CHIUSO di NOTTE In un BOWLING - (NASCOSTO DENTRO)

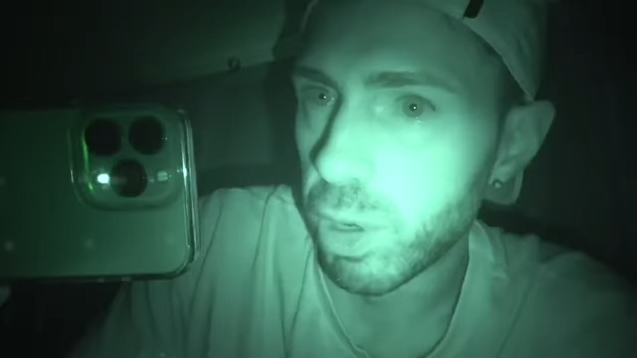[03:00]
Per farvi capire la visione notturna.
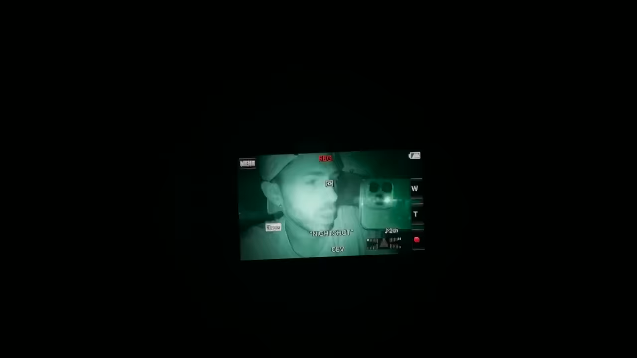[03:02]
Quello che filmo con l'iPhone. È l'display della videocamera. Il resto è così.
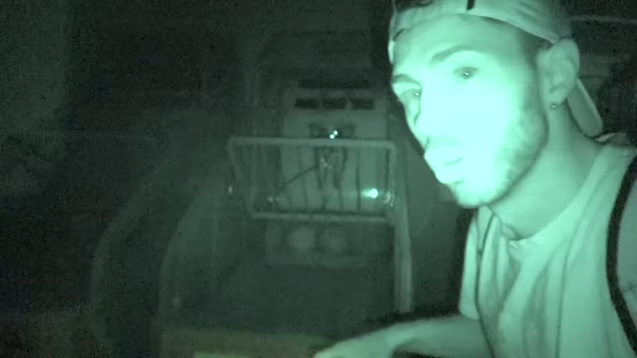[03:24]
Non c'è il basket. Se la tolgo non si vede niente.
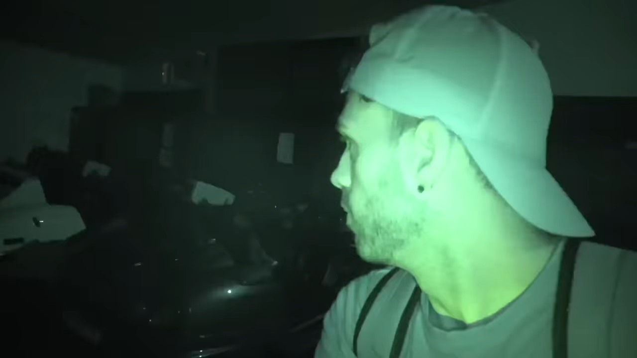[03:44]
Ti giuro che io così ad occhio muto non vedo niente. Vedo tutto nero. Vedo solo attraverso il visore notturno.
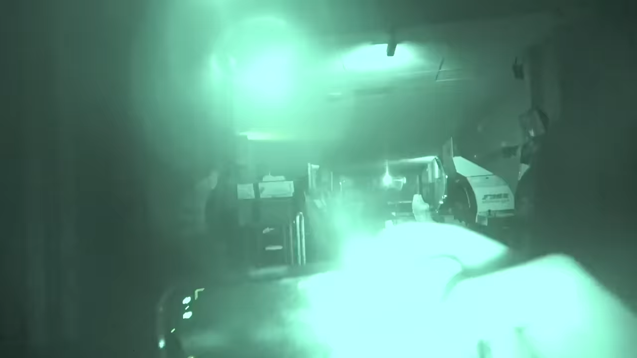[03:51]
Per dirvi metto a registrare con l'iPhone adesso.
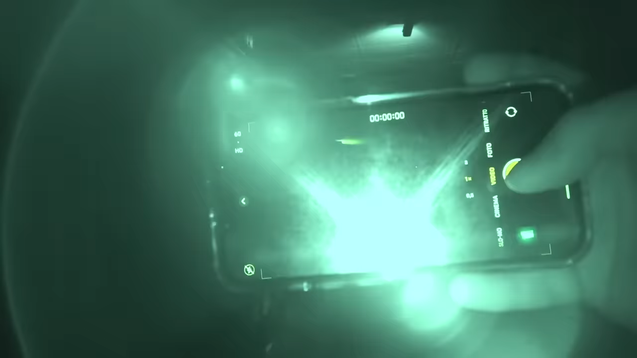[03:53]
Quello che sto vedendo con l'iPhone.
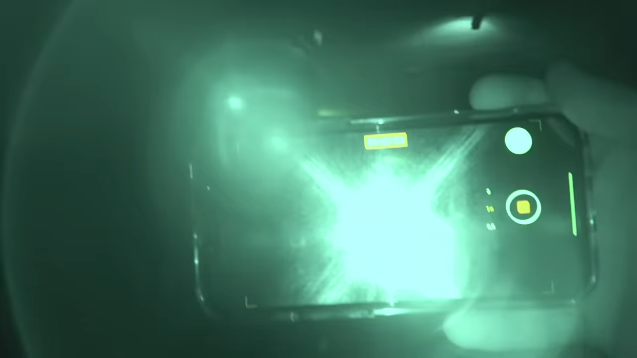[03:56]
Niente. Vedo solo quella luce sopra.